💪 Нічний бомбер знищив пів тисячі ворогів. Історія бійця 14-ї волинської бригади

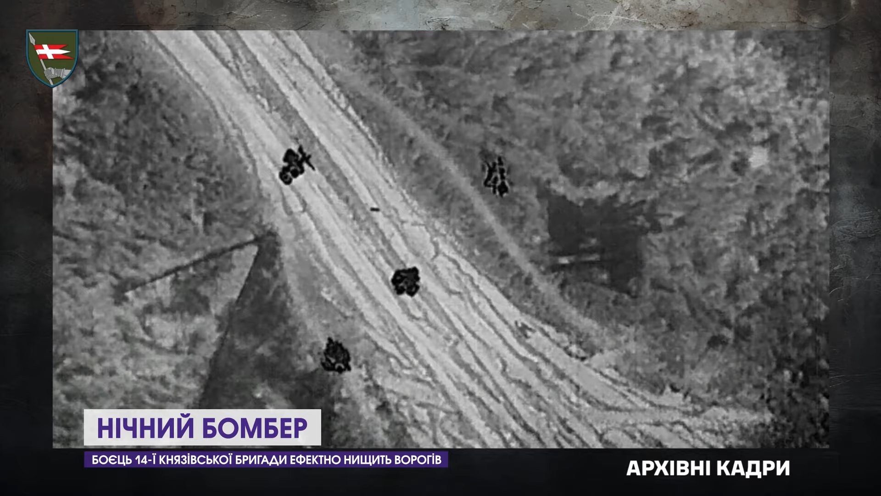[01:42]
Зараз боєць живе життям сови. Як тільки усі засинають, приступає до роботи. До цього готується.
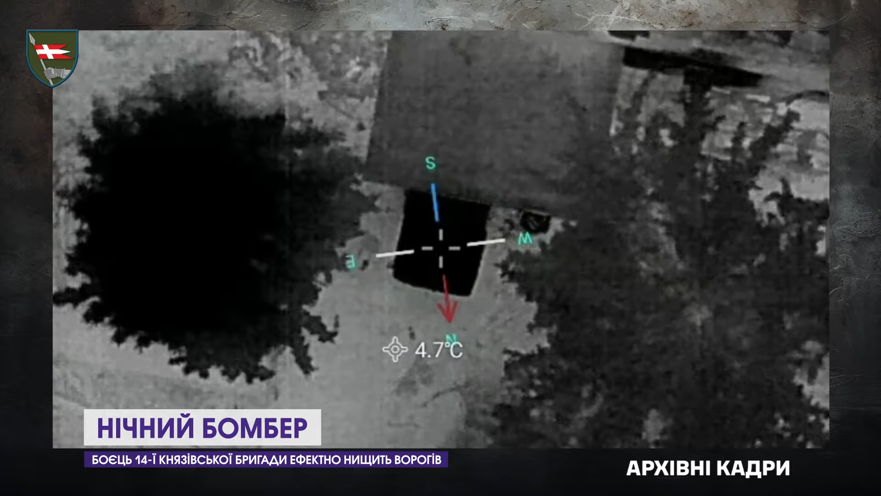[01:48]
On screen: spot 4.7°C
Перевіряє боєприпаси, батареї, генератори і стан інших необхідних засобів.
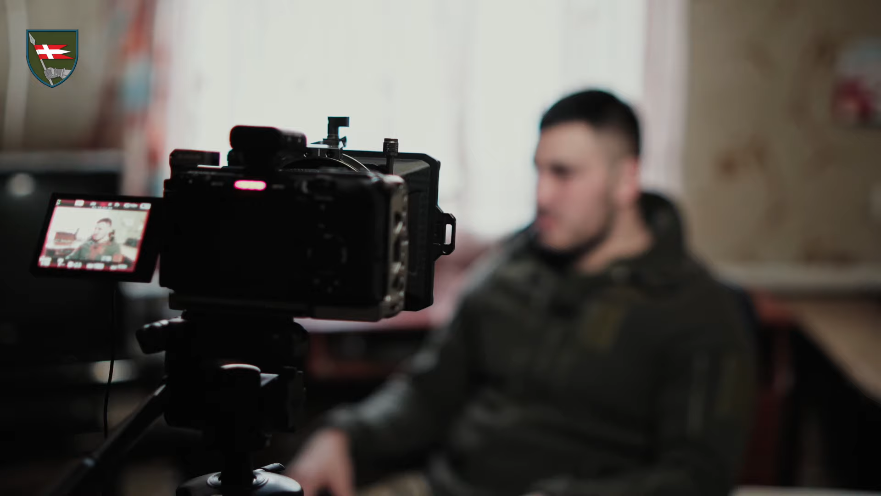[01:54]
Ціло, ніж працюю, в день подаю звіт, відеодокази. Не знаю, або замовляю боєприпаси, скільки мені чого потрібно, подаю, скільки потрібно боєприпасів і лягаю спати.
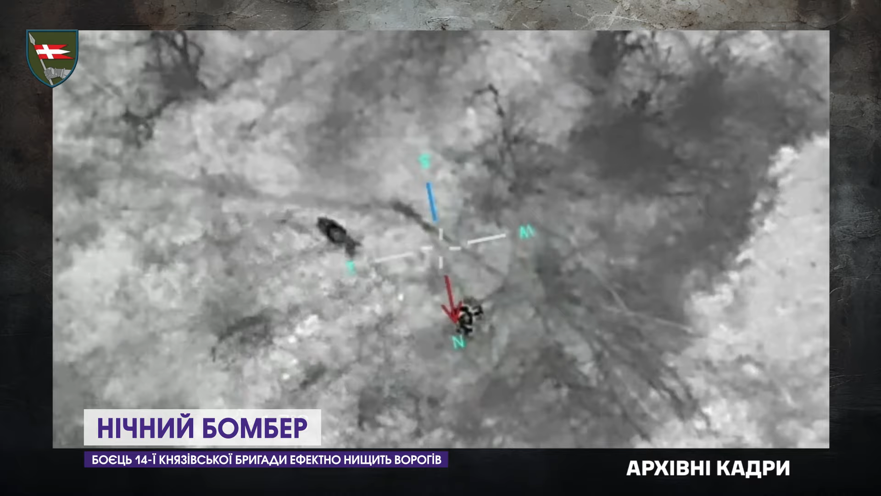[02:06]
Лягає спати Зоряно 8-9 ранку. Відновлюється, каже, з о 5-6 годин.
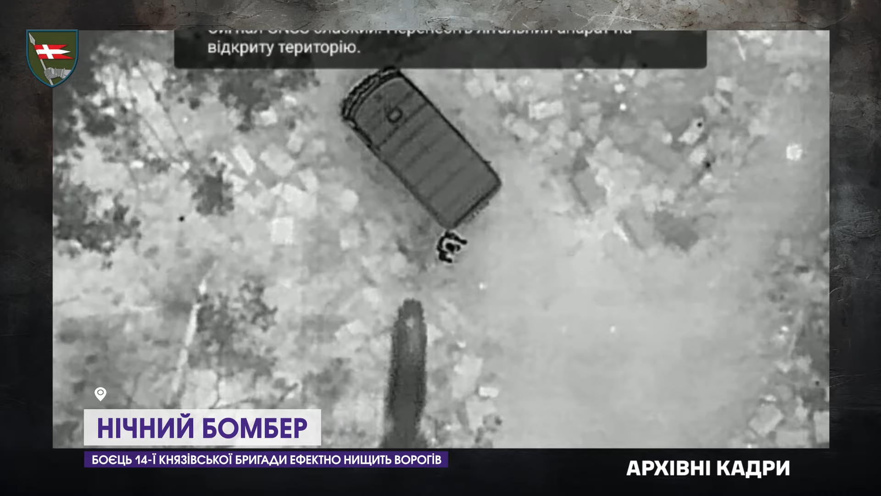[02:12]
Готується і знову виходить на своє полювання. На якому стає нічним жахом для ворога і гарантією спокою для своїх.